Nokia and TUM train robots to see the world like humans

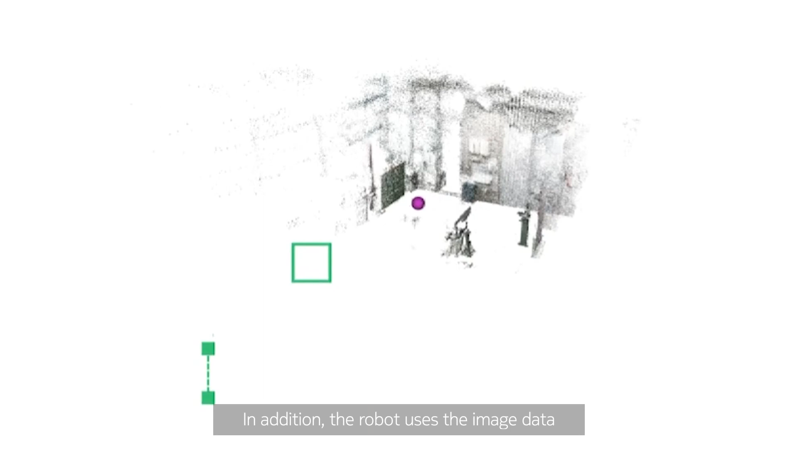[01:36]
In addition, the robot uses the image data to construct a detailed 3D map of its surroundings on the fly.
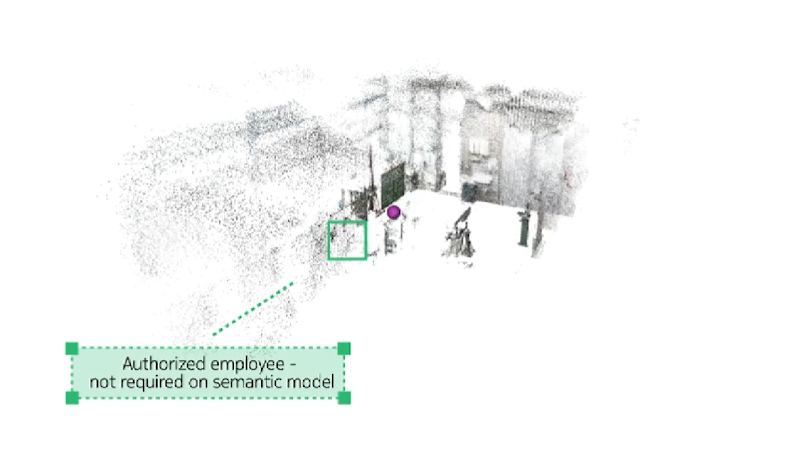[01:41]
This map can be used to update and augment the digital twin of the lab.